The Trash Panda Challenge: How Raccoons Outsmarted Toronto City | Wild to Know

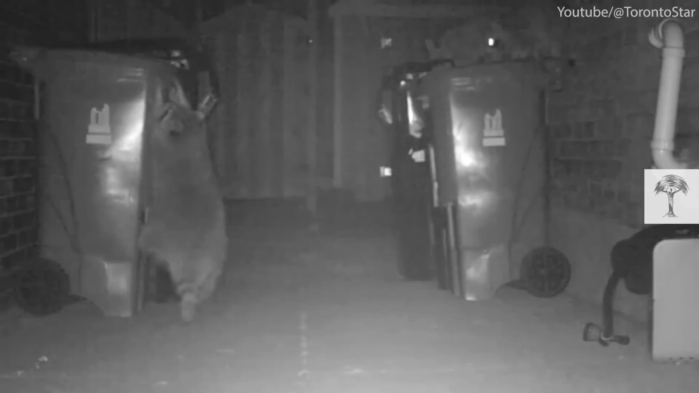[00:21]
Well, after a few attempts, they were in. Again.
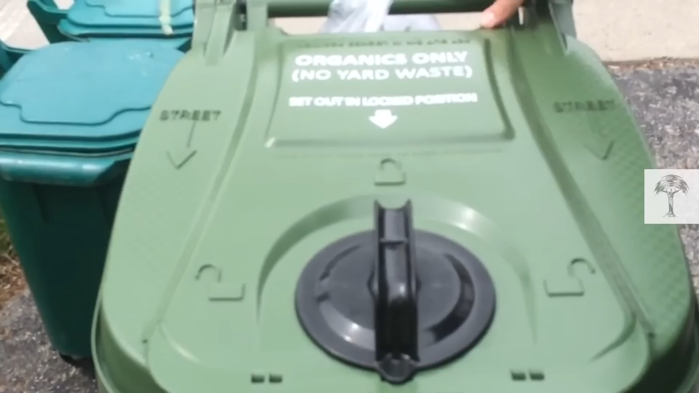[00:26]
City officials said it's physically impossible for them because their hands lack opposable thumbs.
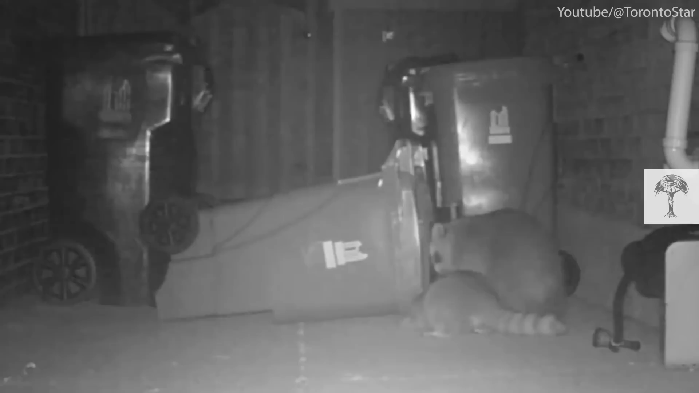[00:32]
So how did the raccoons open the bins? Let's start from the beginning.
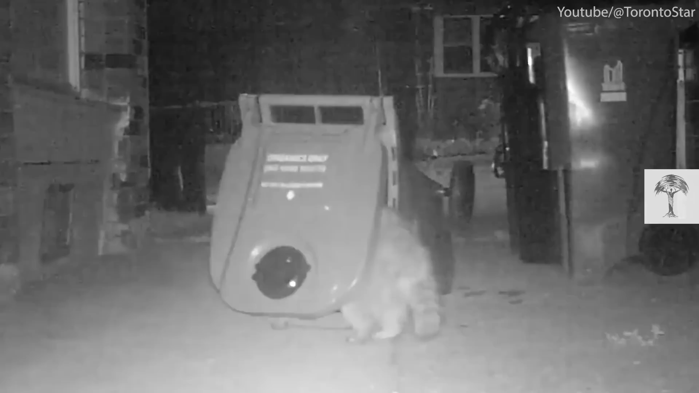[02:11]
A reporter from the Toronto Star found out. Amy Dempsey caught the masterminds on camera in her own backyard. One of her videos shows two smaller raccoons climbing on top of the row of bins. They try to open one, but fail. A bigger raccoon arrives, easily pulling a bin to the ground. The big raccoon moisturizes his hands.
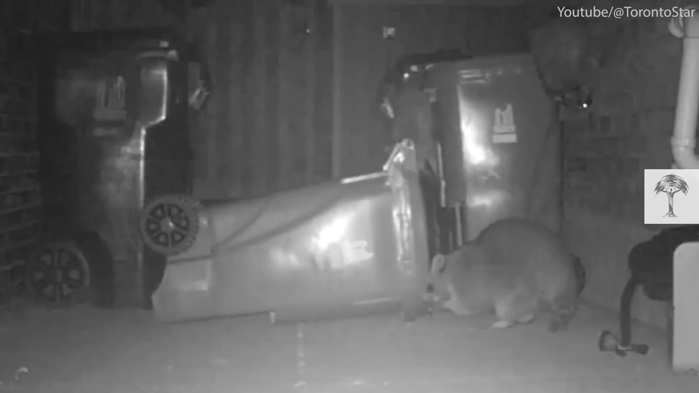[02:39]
Then, in one swift motion, no fumbling, no struggle, it turns the handle and opens the bin. Just like that. The raccoon then looks directly at the camera as if to say, Did you see that? And it wasn't the only one who'd figured it out.
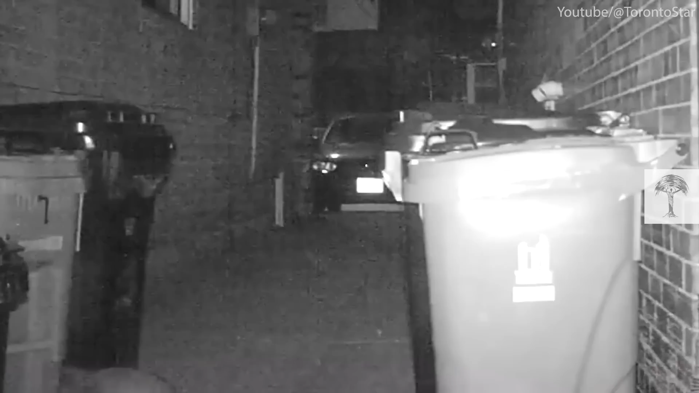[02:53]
Raccoons are known for their impressive problem-solving skills. But why do some of the animals get in and others don't? Well, their success depends on different things. First, raccoons are generally well adapted physically for scavenging in dumpsters.
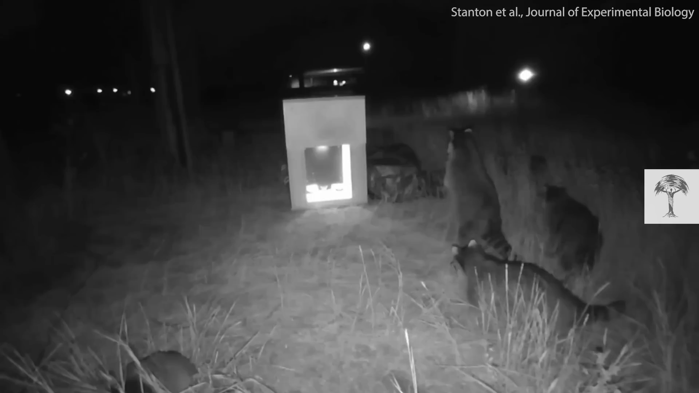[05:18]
During a classic learning test housed inside a small wooden box, researchers observed that docile raccoons were more likely to learn how the devices worked.